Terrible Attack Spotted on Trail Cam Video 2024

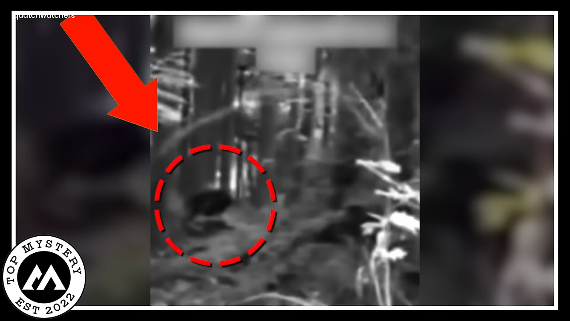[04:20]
The video was bright with daylight, but Bigfoot looked blurry and strange, like a ghost. Was it a guardian of the forest or a shadowy spirit?
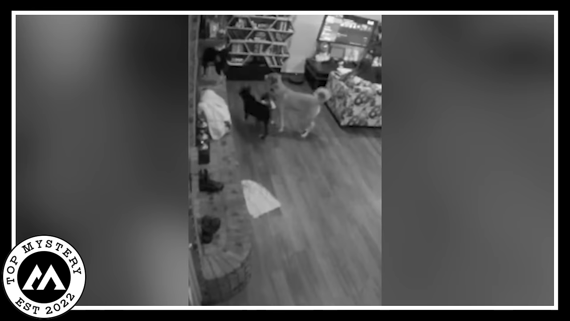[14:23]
Here's the kicker. The dogs catch wind of this backyard ghost parade. They go full-on freak-out mode, barking like there's no tomorrow. So, the owner gets the alert, rushes to see what's up, and joins the canine ghost watch party. You and your dog's eyes glued to the footage, watching this mysterious creature doing its eerie backyard dance.
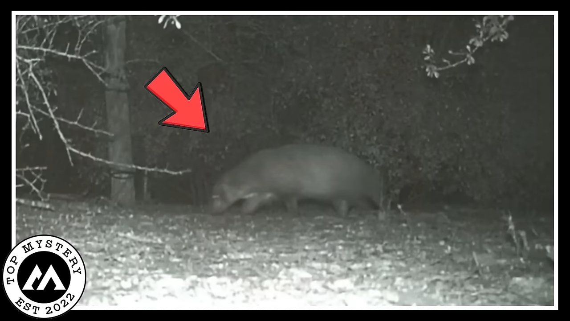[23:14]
In a perplexing turn of events, a trail camera in Texas has captured a bewildering image, showcasing the sighting of an unprecedented creature that has eluded human eyes until now. Texas park officials are grappling with shock and bewilderment, as the origin and identity of this enigmatic animal remain elusive. The photograph, taken by a game camera, unveils a mysterious creature lurking in the shadows of the Rio Grande Valley in Texas.
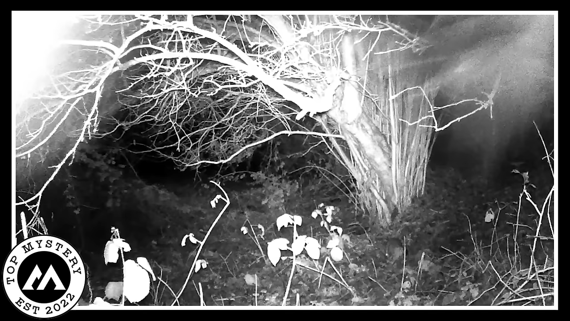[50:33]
The trail cameras are on duty, cool and collected until they stumble upon an extraordinary scene. Creepy echoes fill the air, the sky mimicking a thunderstorm.
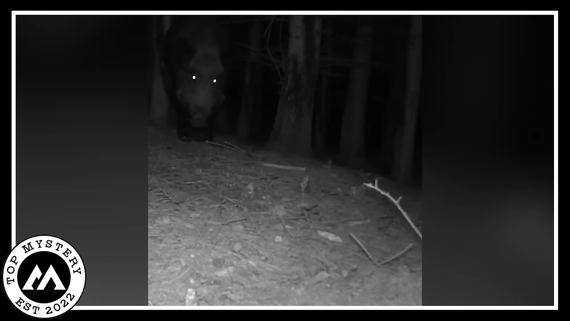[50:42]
And then, out of nowhere, a colossal wild hog takes center stage. I mean, this thing is massive, like it decided to skip leg day a few too many times. But here's where it gets downright eerie.
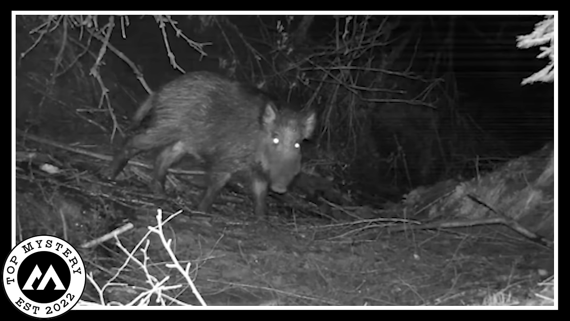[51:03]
This hog, with eyes brighter than a haunted house sign, locks its gaze with the camera. It's like the pig version of a horror movie villain, radiating vibes that send shivers down your spine. Picture yourself watching the footage, and suddenly, this nightmare-inducing hog is staring straight into your soul. Those glowing eyes make you question if you've accidentally stumbled upon the hog's secret lair or something. Nature, my friend, has its own set of thriller plot twists, and this hog is undeniably the star of the show.
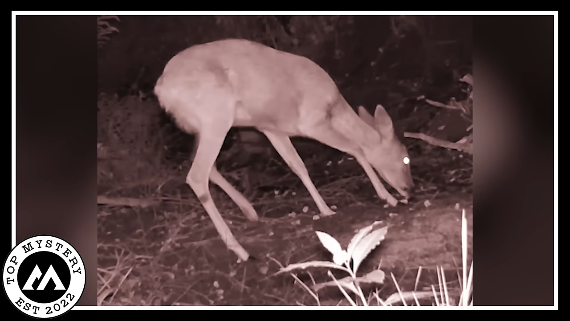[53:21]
It's one of those scenes that make you appreciate the simple joys of nature. A deer doing its thing, savoring a drink, and the night keeping its secrets. You almost feel like you stumbled upon a hidden watering hole where the wild ones gather after hours. So, imagine watching this footage, seeing the deer in its peaceful midnight bliss. Nature's little nightcap, right there, on camera, giving you a glimpse into the quiet beauty of animals just enjoying their moments under the moonlight.
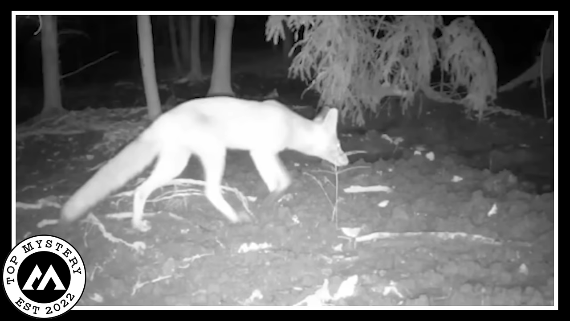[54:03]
A wild fox, just strolling into the lurking darkness of the woods. It's like nature's own late-night show, right? Now, here's where it gets a bit spooky. This fox, with eyes shining like it borrowed some glow-in-the-dark paint. Imagine stumbling upon that footage. It's got this horror movie vibe with the bright-eyed fox wandering in the shadows.
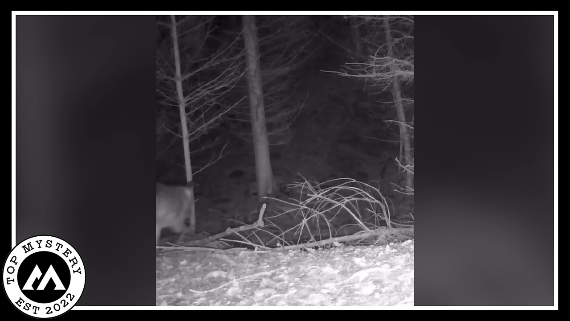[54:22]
The woods are doing their mysterious thing, and here's Mr. Fox, probably on a moonlit adventure, or just having a midnight snack. But those eyes, man, they give off a vibe like you're in some creature feature. It's like nature decided to host a midnight mystery starring a fox with eyes brighter than your phone screen in the dark. So, you're watching the video, feeling a mix of awe and a tiny chill, realizing the wild has its own spooky charm, especially when a fox turns into a night explorer. Nature's way of saying, guess what I can do in the dark? Pretty wild, huh?
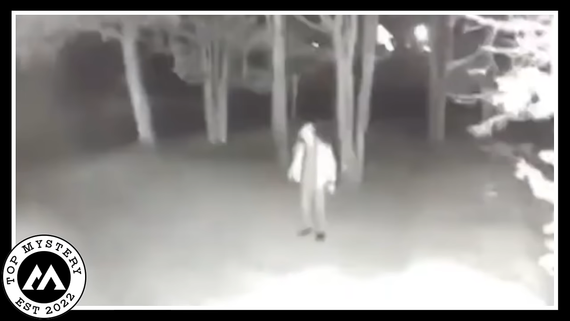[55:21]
The video goes from a regular night to full-on scary mode in seconds. You're there, phone in hand, watching this stranger casually passing by, and it's like a horror movie unfolding in real life. The bag adds an extra layer of mystery.
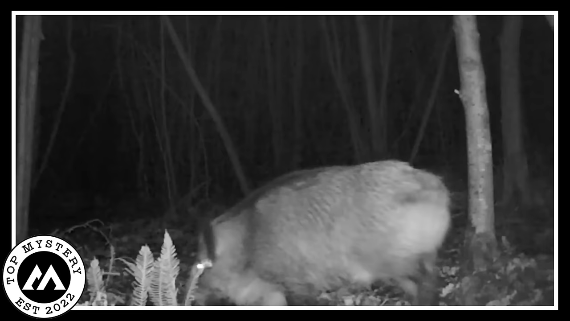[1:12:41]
I'm talking big, burly pigs strutting around like they own the place. Now add some eerie vibes to the mix. It's pitch dark. The woods are lurking in shadows, and these colossal boars are just parading through. But here's the kicker. Their eyes. Those eyes are like mini flashlights glowing in the dark, giving off some serious spooky movie vibes. Imagine stumbling upon this footage in the dead of night. You've got these huge shadowy boars, their eyes shining like something out of a horror flick. It's like the wild decided to host its own midnight monster parade.
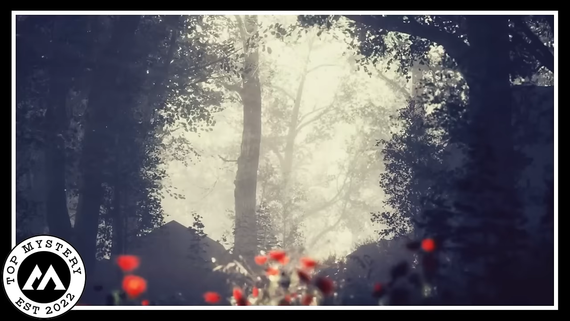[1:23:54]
The jungle, full of secrets, was the stage for their fun story, while the trail camera silently took shots,
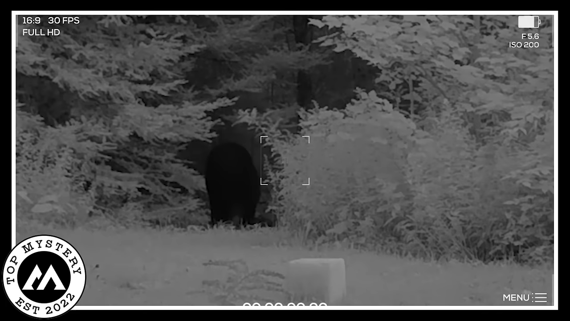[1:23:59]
capturing the tail of the bear and the wolf hunting for a tasty treat.
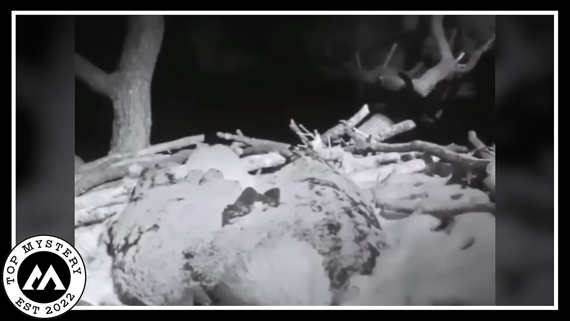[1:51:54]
Imagine this incredible scene captured by a trail camera. A bald eagle, deep in the cold of winter, doing everything in her power to keep her eggs warm.
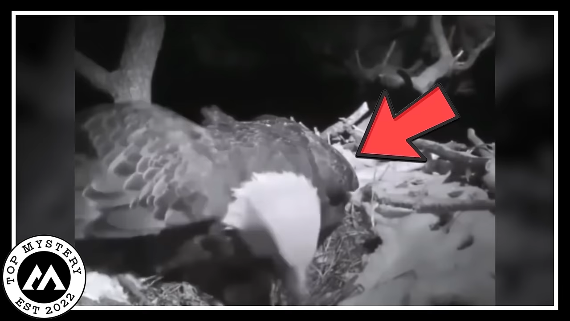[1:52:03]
It's like a real-life motherhood saga. The video unfolds as the snow blankets her, but she's there, steadfast and determined.
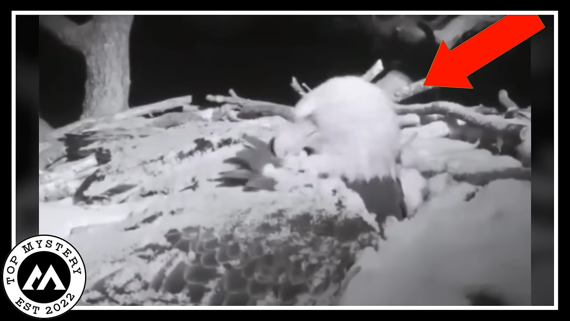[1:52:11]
In the chilling night, you see her trying to catch some shut-eye, only to be covered by a fresh layer of snow.
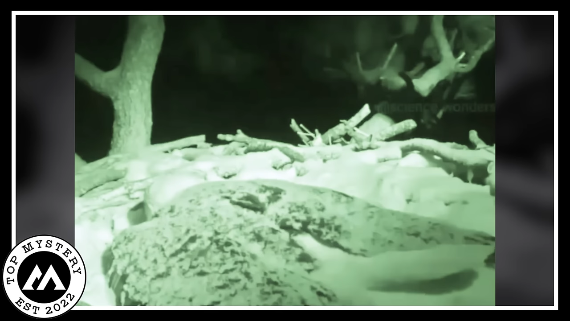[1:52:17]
Yet, undeterred, she persists. The eagle with unmatched grace takes moments to clean herself amidst the frosty challenge. It's a cycle repeating itself till the morning light. This footage is nothing short of heartwarming. You witness this majestic bird embodying the essence of motherhood, facing the harsh winter to safeguard her unborn chicks.
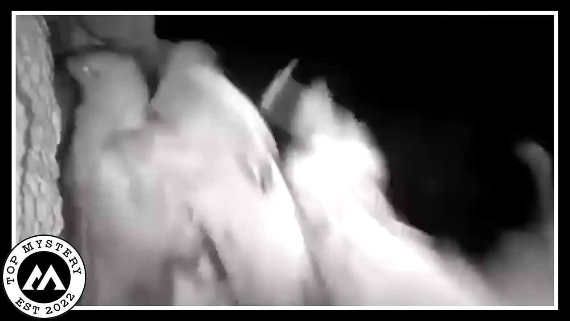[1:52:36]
It's like a nature documentary playing out right before your eyes, where the struggle is real, but the love and dedication shine through, making it a touching spectacle of the wild.